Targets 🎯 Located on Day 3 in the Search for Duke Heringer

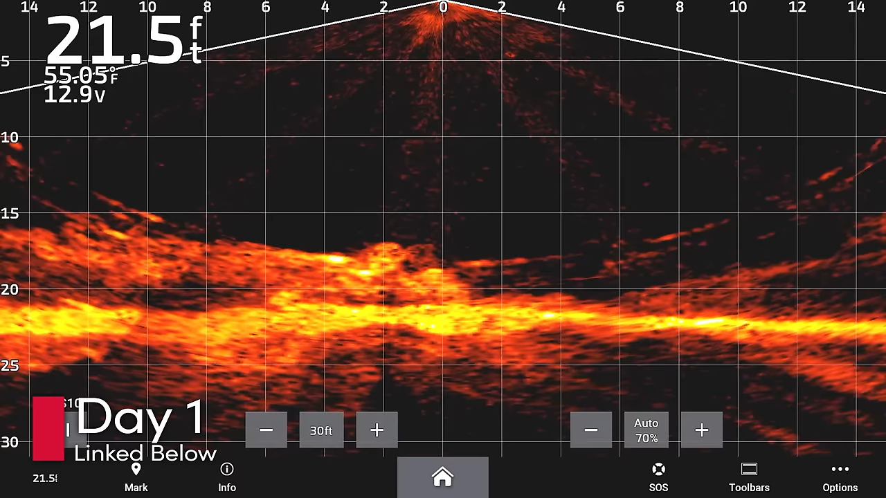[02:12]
On screen: depth 21.5 ft, water 55.05°F
The way that this vehicle was upside down, being able to identify that it had 5-spoke wheels in the same fashion that Duke's car did. Being that the rear wheel had the same distance on sonar, anyway, from what we could see topside, from the rear of the wheel to the rear of the car,
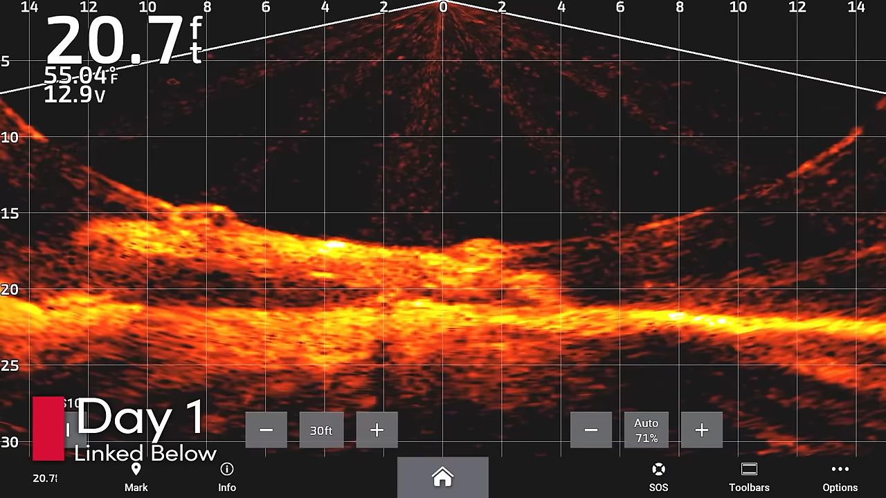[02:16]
On screen: depth 20.7 ft, water 55.04°F
it appeared to be Chevy Cruze in size and shape.
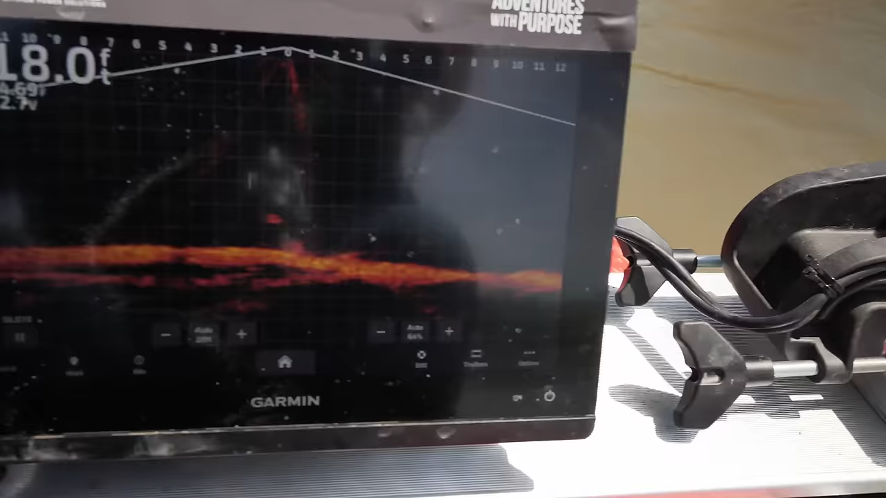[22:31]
On screen: depth 18.0 ft
We're right over the top of it there.
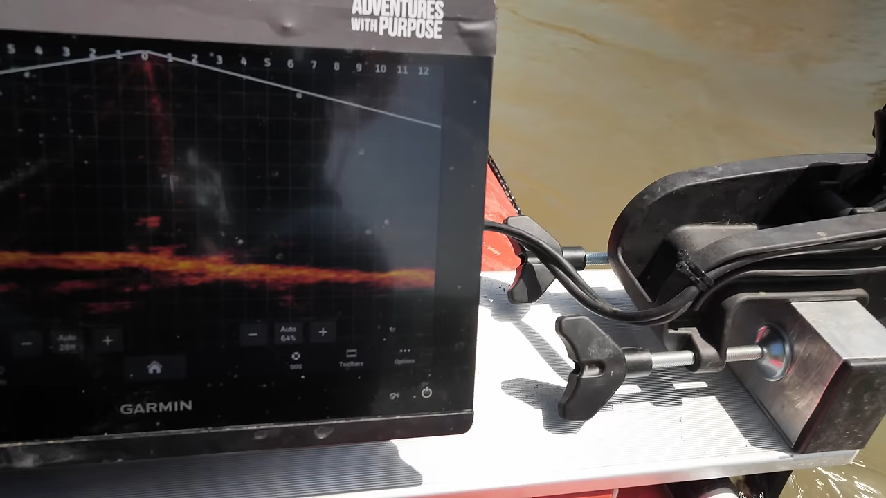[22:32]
So that's right in line with that tree,
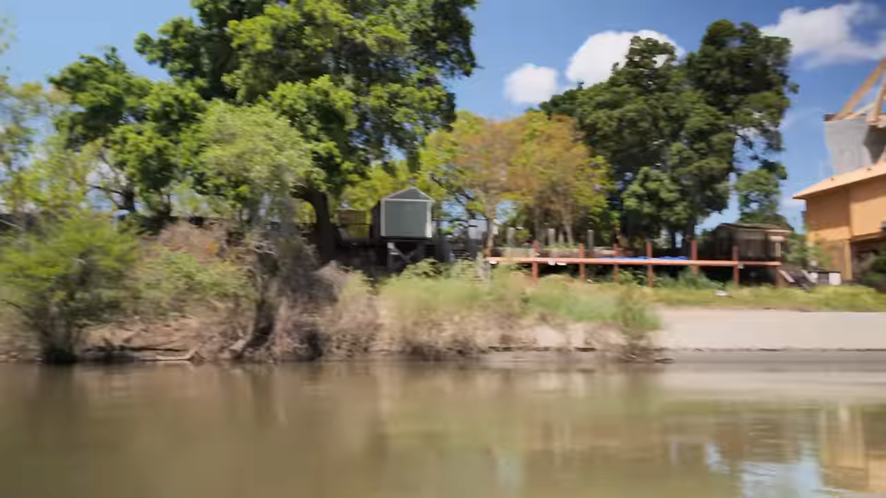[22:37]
and it's right in line with that black bag.
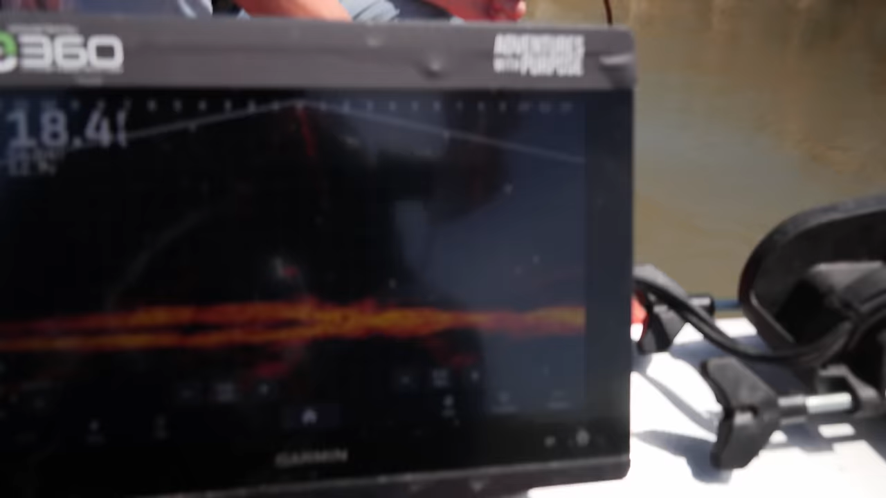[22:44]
All right, I'm just gonna spin a little bit and get some different readings on it.
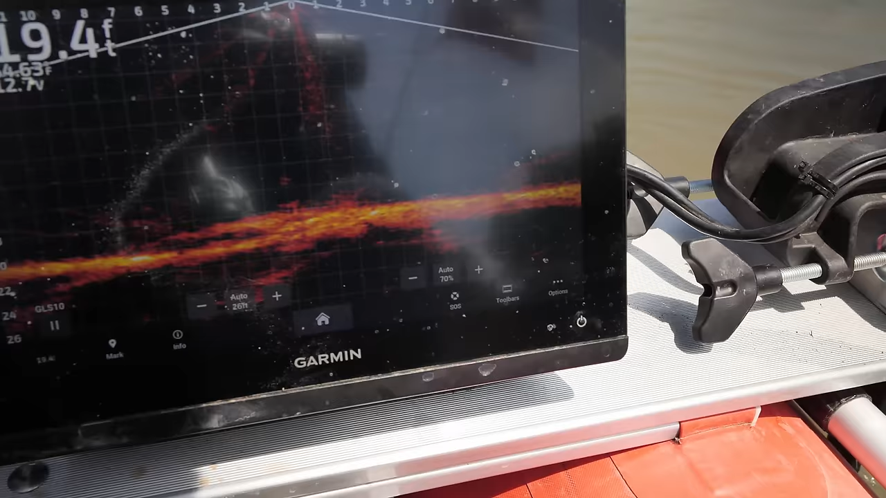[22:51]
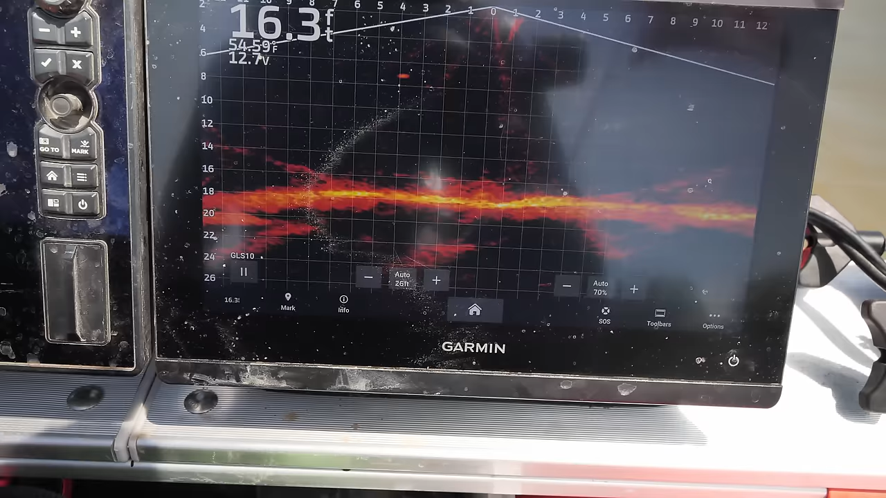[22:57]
On screen: depth 16.3 ft
See right there, gives me a height.
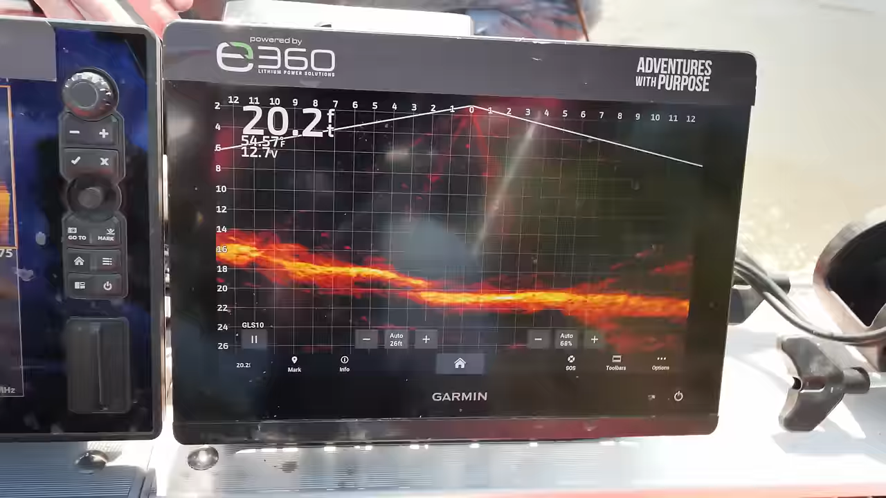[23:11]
On screen: depth 20.2 ft
I'll back us up a little bit here. Yeah, I don't have a car at all in this direction. Just those logs that I was actually down and on yesterday.
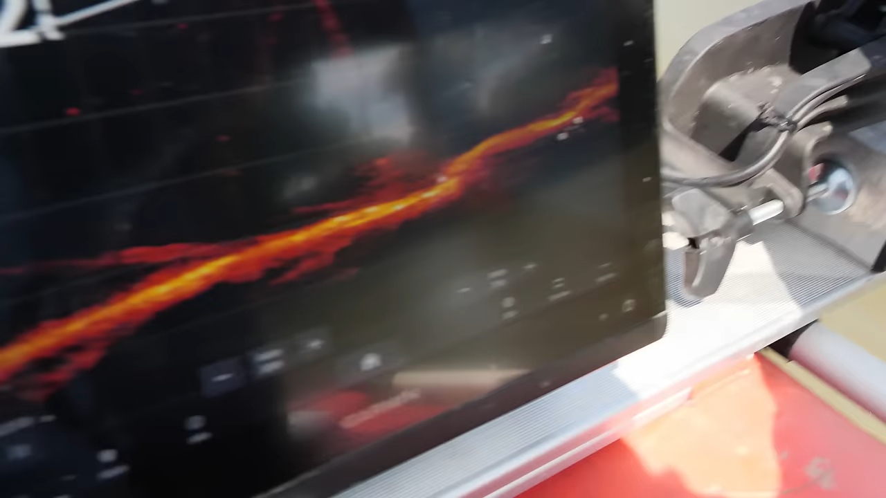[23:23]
All right, go ahead and let go of that.
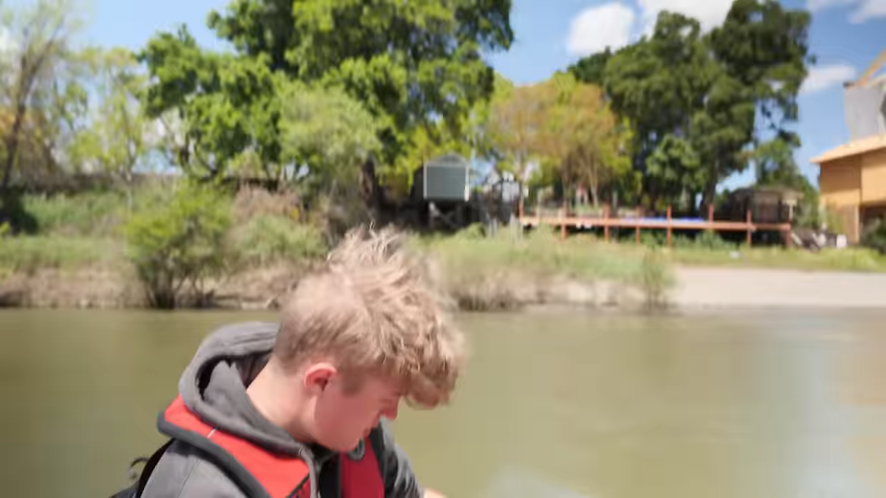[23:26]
I know right where it's at now in line with that tree, so let me go across it some other directions.
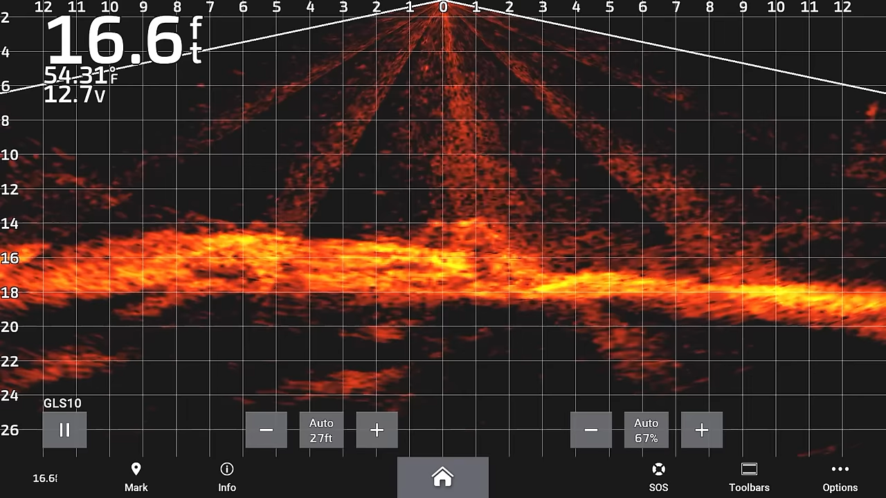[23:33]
On screen: depth 16.6 ft, water 54.31°F
And although that looks like a wheel there, it wasn't a wheel when I was down on it yesterday.
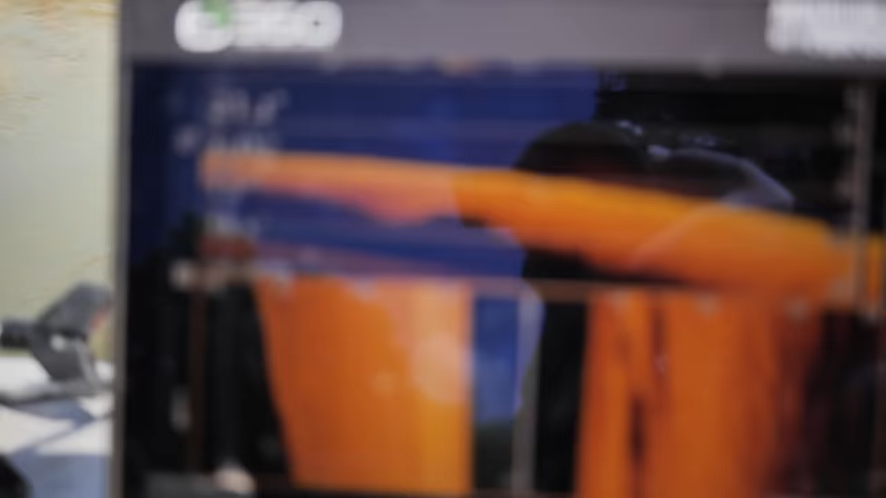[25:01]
I ended up getting the perfect angle that I needed to convince myself one way or the other. So based upon the speed I was going, and you have the ridge line of a shadow here,
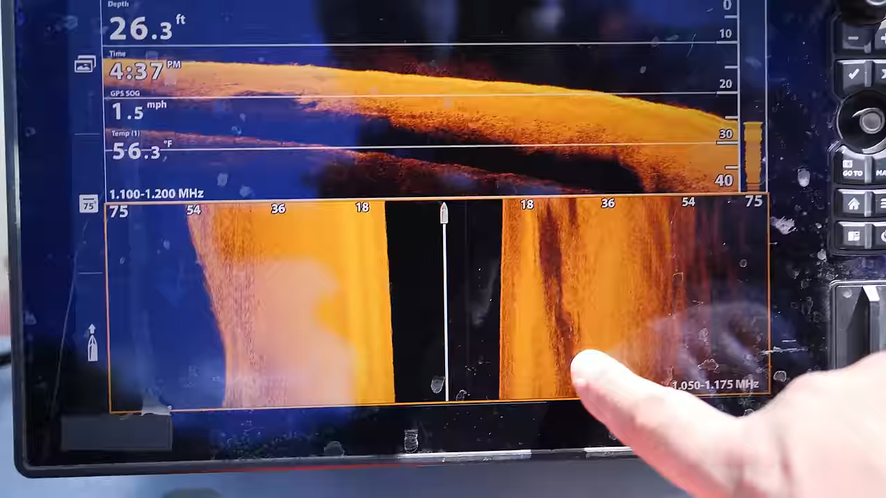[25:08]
On screen: depth 26.3 ft, water 56.3°F, speed 1.5 mph
and with the ridge line of the shadow, see how the length of this, we're looking for an object that is roughly
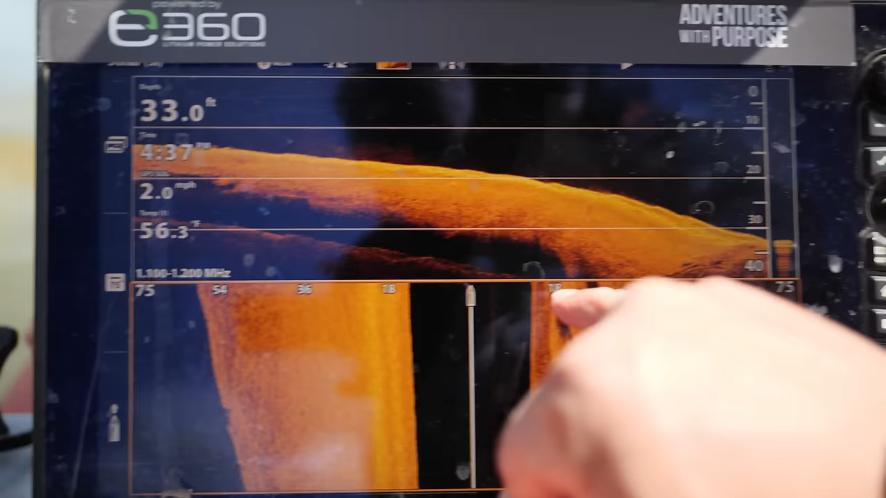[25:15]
On screen: depth 33.0 ft, speed 2.0 mph
18 to 36, less than 18 feet in length.
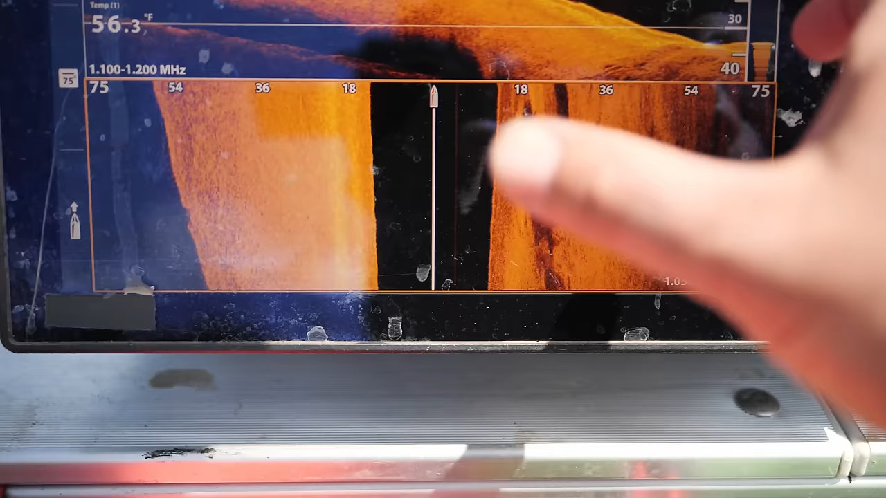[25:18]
On screen: water 56.3°F
And if you take this and you turn it, we're looking at roughly 25 feet in length, which is about how long the log was that I was down there on it yesterday.
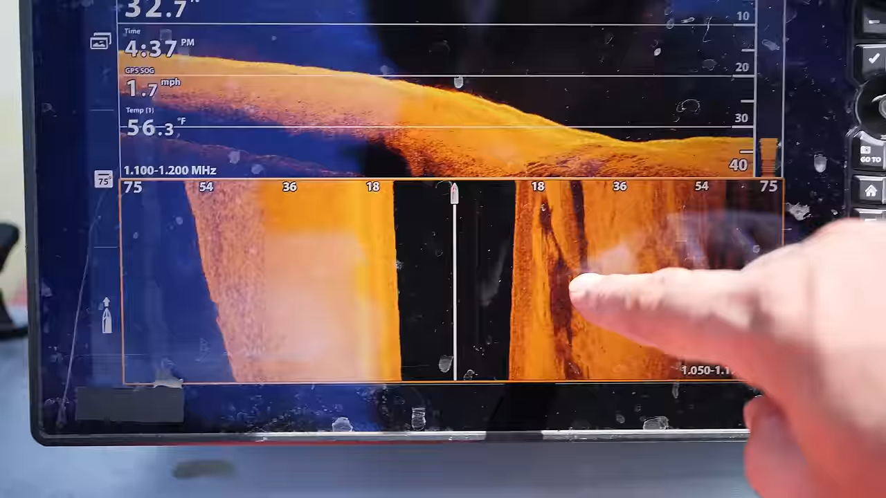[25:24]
On screen: water 56.3°F, speed 1.7 mph
And so you have one log on the left, and then you have another log about the same length, about 25, 30 feet on the right-hand side of that as well.
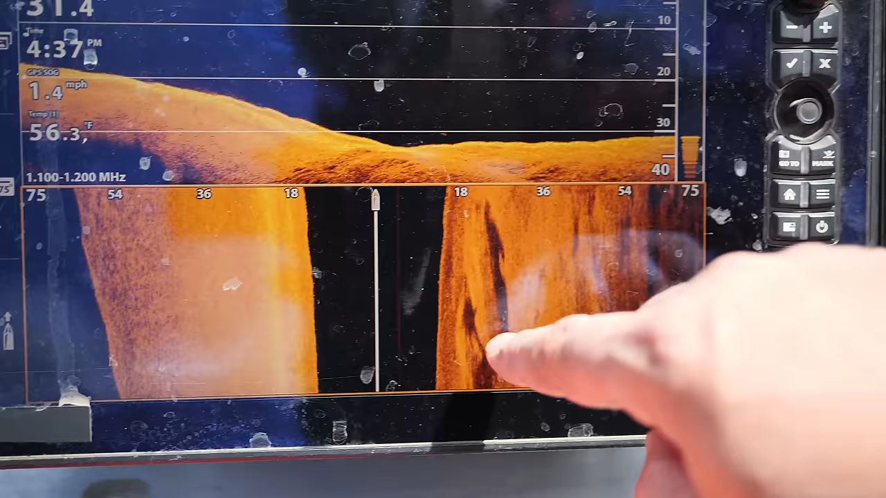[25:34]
On screen: speed 1.4 mph
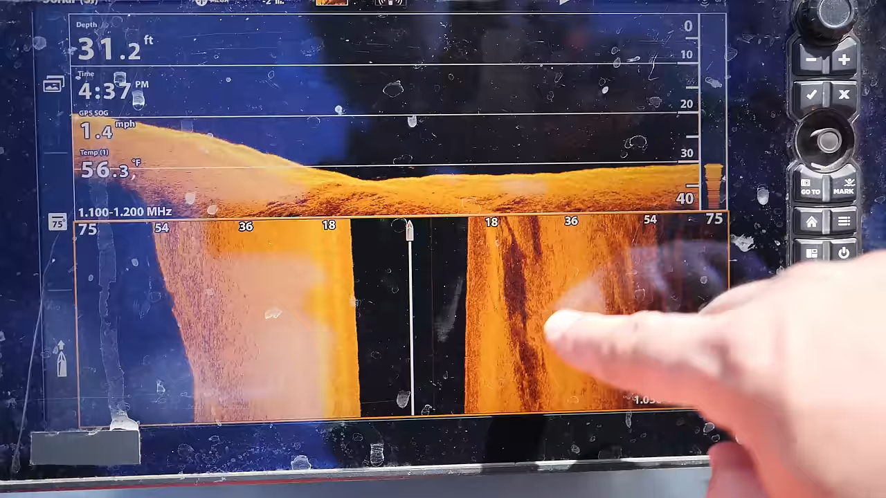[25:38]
On screen: depth 31.2 ft, water 56.3°F, speed 1.4 mph
So that confirms what I saw visually as well while I was down there with the ropes and all the different logs that were down there as I was diving on it last night.
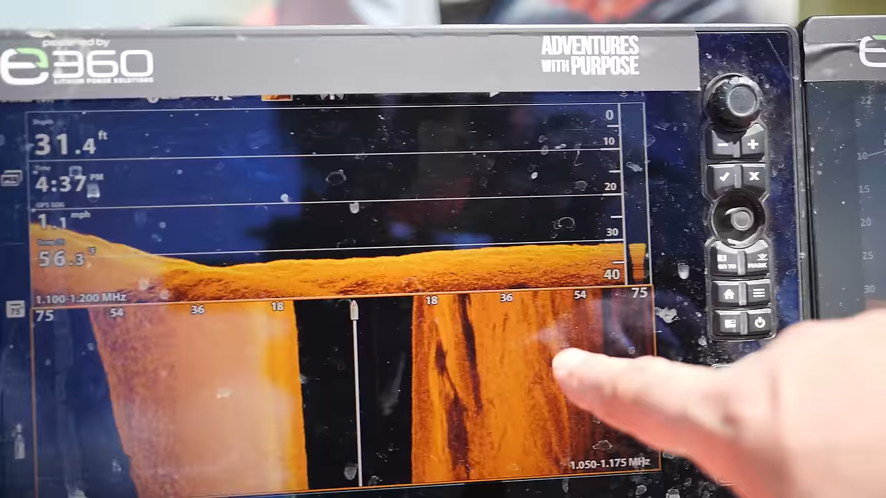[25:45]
On screen: depth 31.4 ft, speed 1.1 mph
So I think that what we need to do then at this point is,